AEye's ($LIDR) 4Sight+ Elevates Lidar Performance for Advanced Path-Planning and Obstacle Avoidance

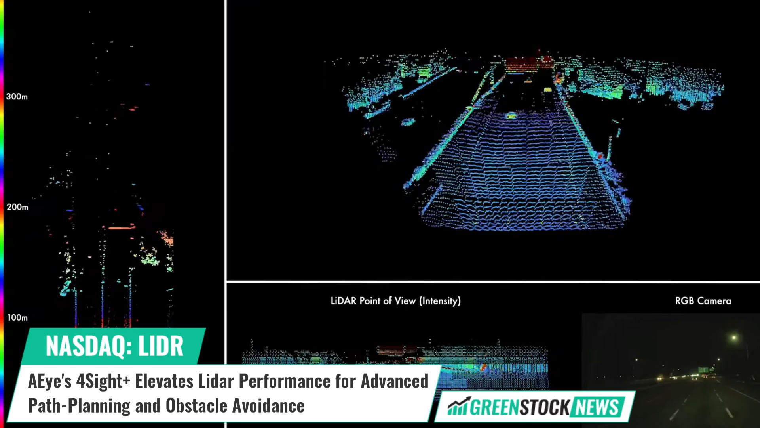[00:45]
It enhances dependability, performance, and adaptability, enabling automotive OEMs to eliminate phantom braking and enable hands-free highway driving.
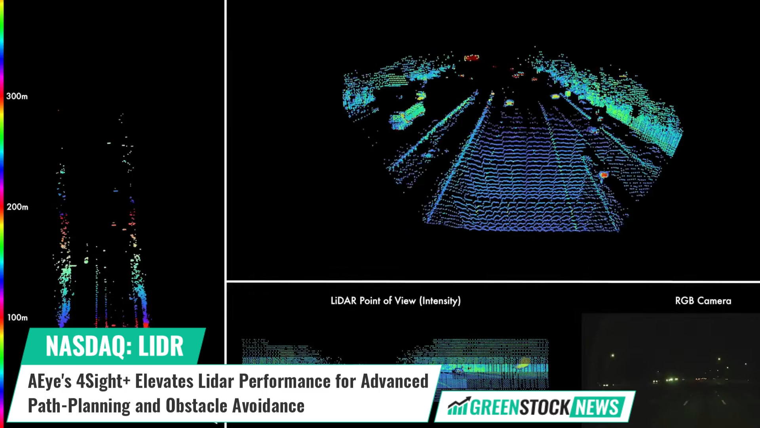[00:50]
AI's software-defined approach allows for instant LiDAR performance reconfiguration, optimizing performance based on driving conditions.
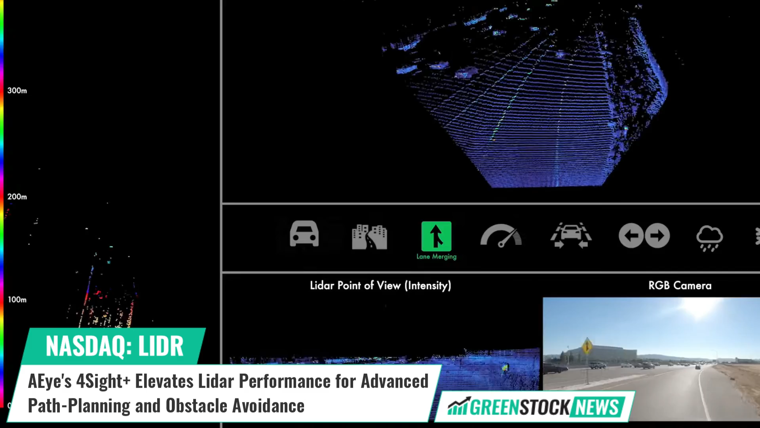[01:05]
This breakthrough technology propels autonomous driving and contributes to safer, more efficient transportation.
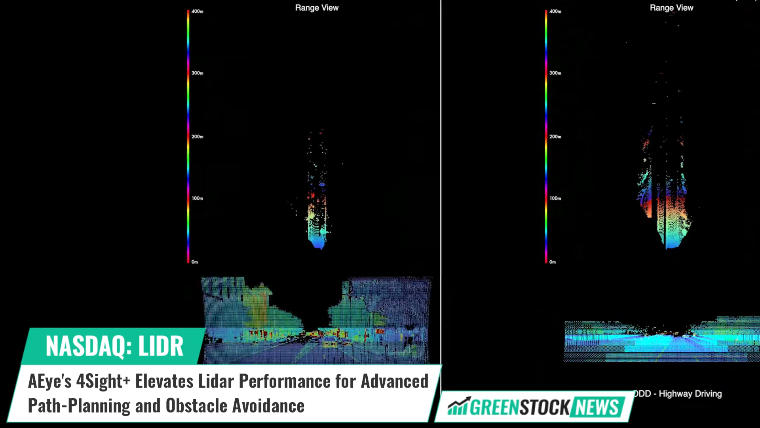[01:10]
Matt Fish, Chief Executive Officer at AI, stated, These new capabilities were achieved entirely through firmware and software changes,
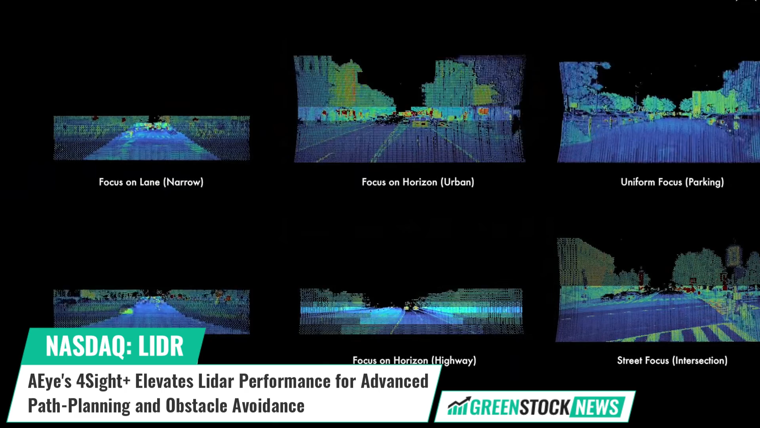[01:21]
using new algorithms and calibration techniques. This is just the tip of the iceberg of what we can do with software.
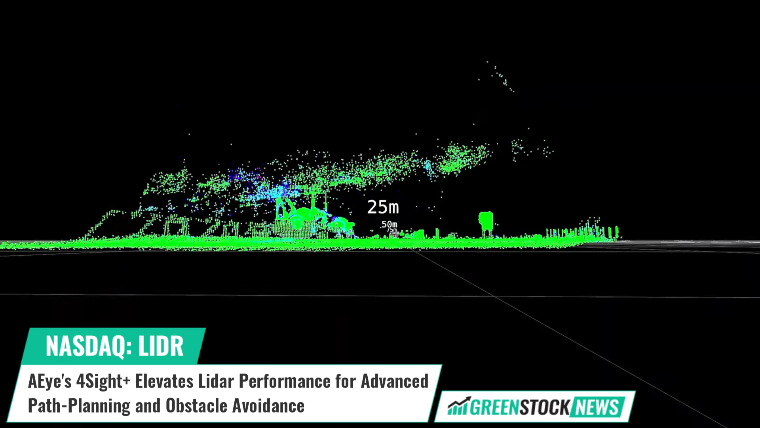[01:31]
The company's unique software-defined LiDAR solution enables advanced driver assistance, vehicle autonomy,